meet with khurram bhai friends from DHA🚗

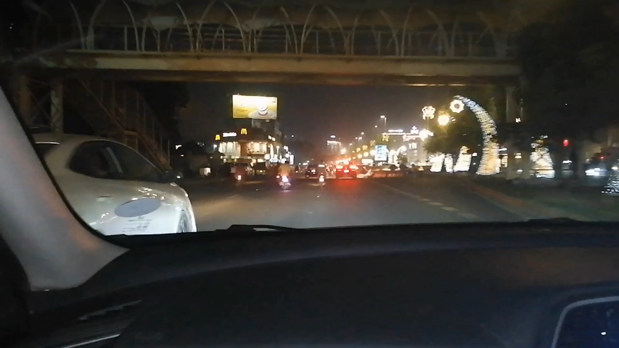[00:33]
अ फ्यू इंचेस लेटर अभी हम पहुंच रहे हैं चौक लाइटों वाले में।
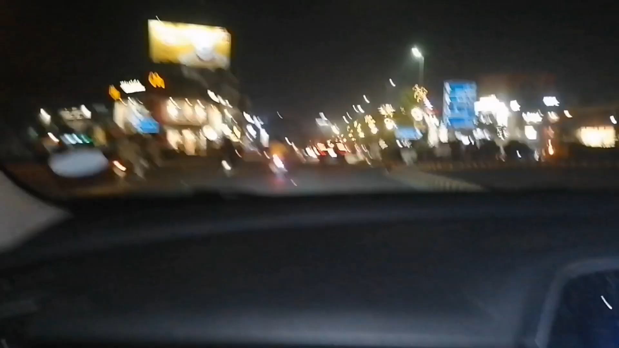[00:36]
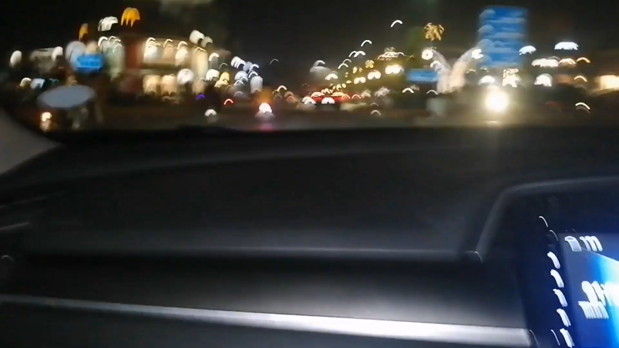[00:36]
मुझे लगता है जिस तरह इतनी रोशनी है, ये देखो
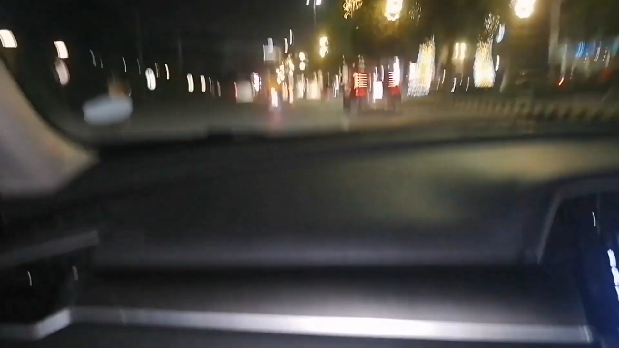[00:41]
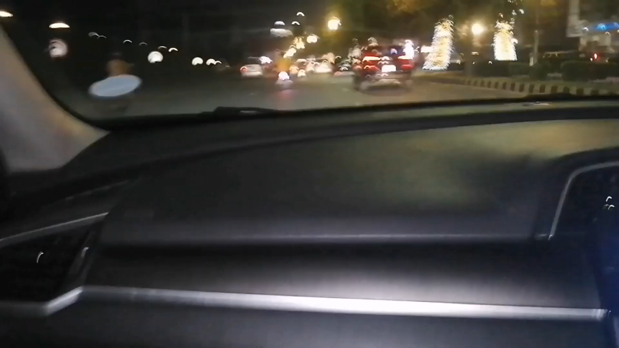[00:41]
उन्होंने माशाल्लाह सजाया हुआ,
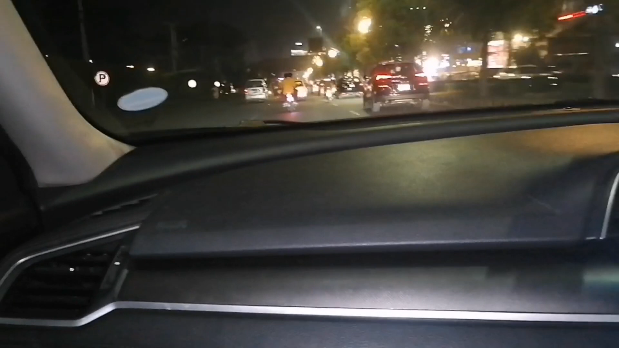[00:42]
लेकिन भाई जान ये सारी लाइटिंग बिजली यहाँ पे खर्च हो जान।
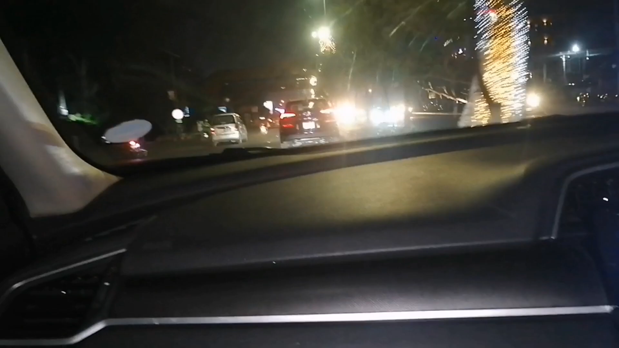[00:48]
अभी दिखकर तो मुझे लाइटिंग नज़र आ रही है, और ये पुलिस की कल्टस नज़र आई है भैया।
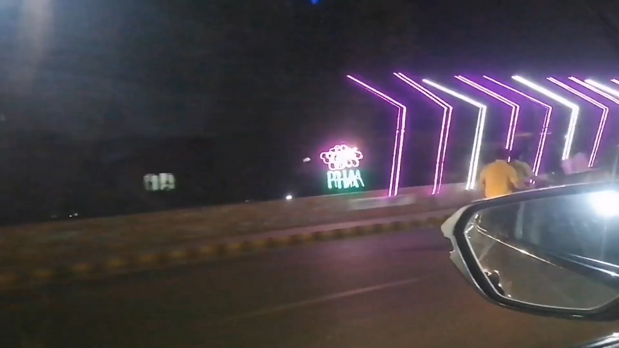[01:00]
आगे भी मुझे लगता है, ये देखो ना सारी लाइटिंग शाइटिंग आ गई होगी,
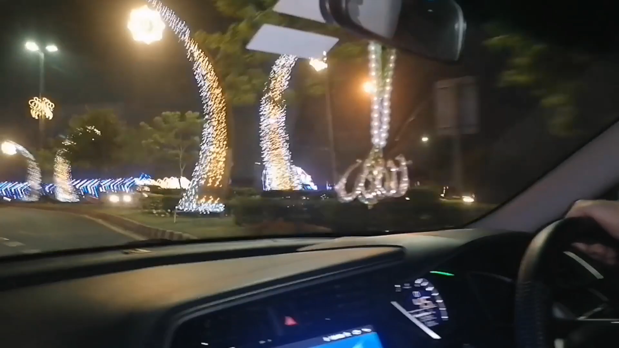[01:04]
फिर लाइटों वाले चौक में हम आगे जाके देखते हैं कि क्या क्या और होगा।
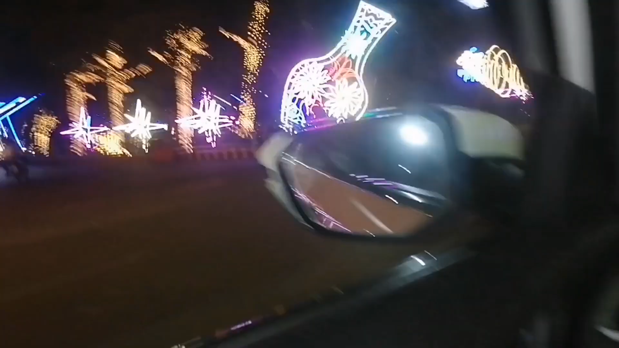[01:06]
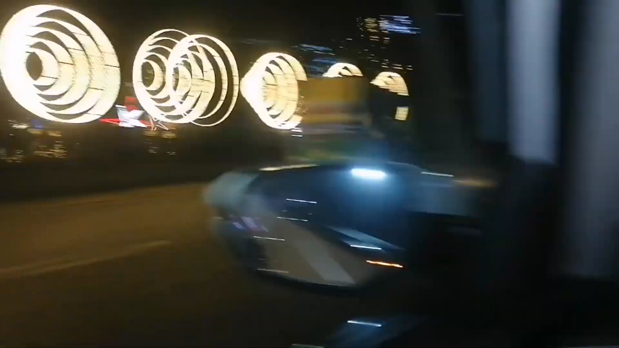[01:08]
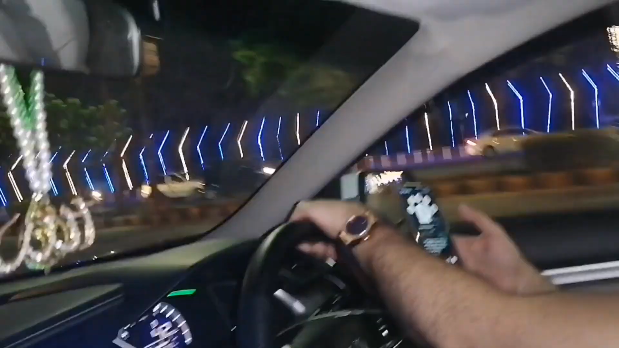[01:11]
वही ये देखो, ये लाइटें इतनी ज़्यादा लाइटों, और देखो ना उन्होंने लाइटिंग शाइटिंग ही कर दी है, यानी कि डीएचए को सजा दिया।
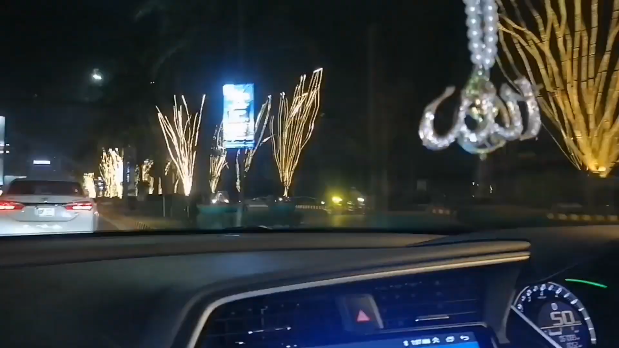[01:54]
इसको डिपर मारा गाड़ी वाले को, गाड़ी वाले ने कोई चक्कर ही नहीं है, इधर देखा ही नहीं है उसने, यानी कि गाड़ी साइड पर नहीं की।
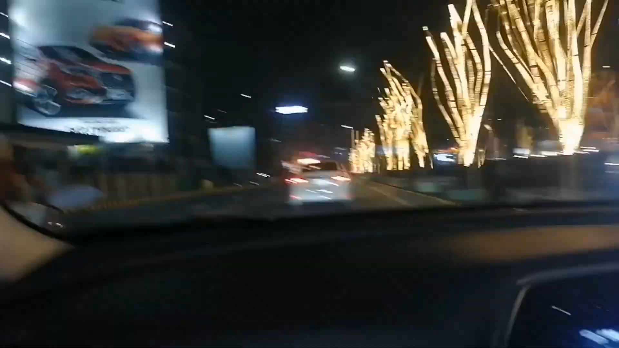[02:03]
बकाया आगे चलते हैं,
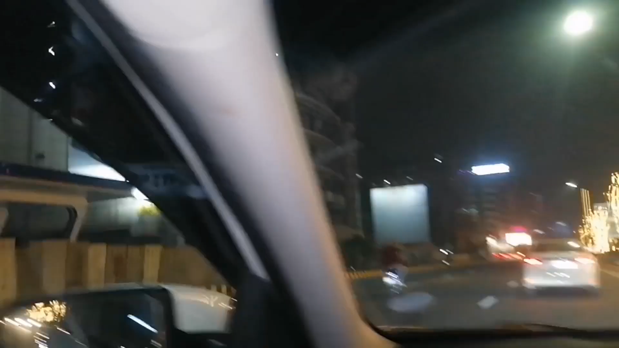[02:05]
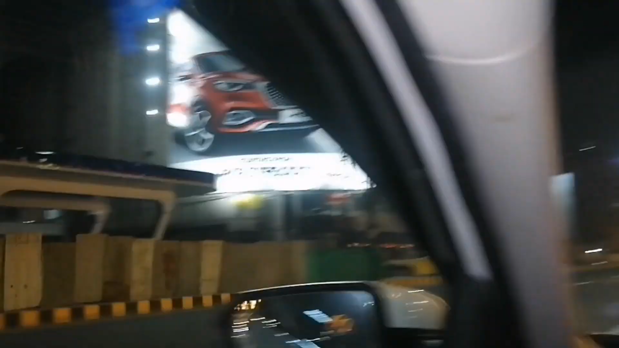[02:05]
ये भी आहिस्ता आहिस्ता लग रहा है लाइटिंग वाला जो वो दे,
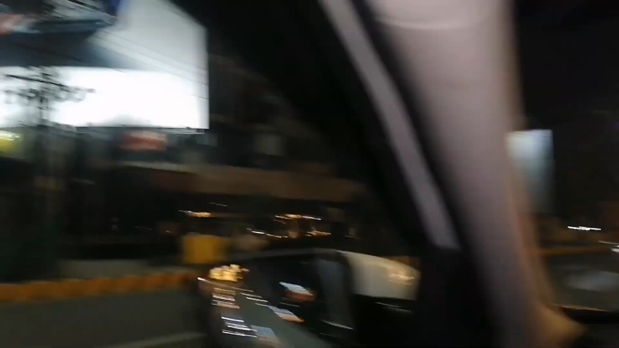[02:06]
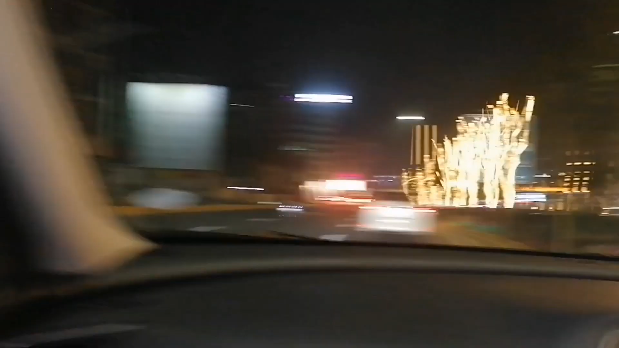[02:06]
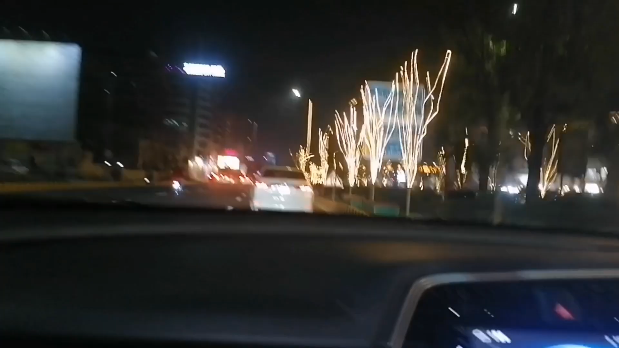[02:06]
मैंने कहा था ना ये देखो। वही माशाल्लाह ये भी प्यारी लग रही है लाइटिंग्स, येलो में लाइटिंग बड़ी की है यार इन्होंने,
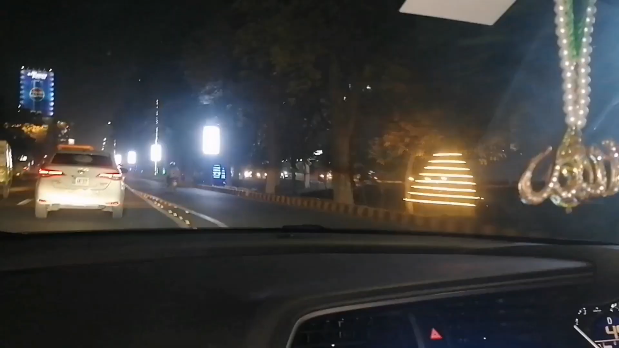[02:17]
ये देखो है ना बहुत ज़्यादा,
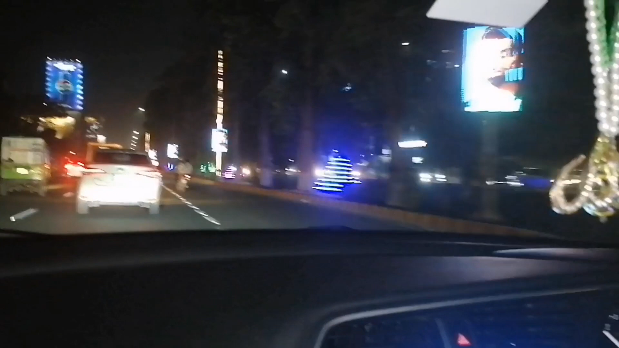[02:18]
ये देखो ना तस्वीरें आ रही हैं लाइटिंग से,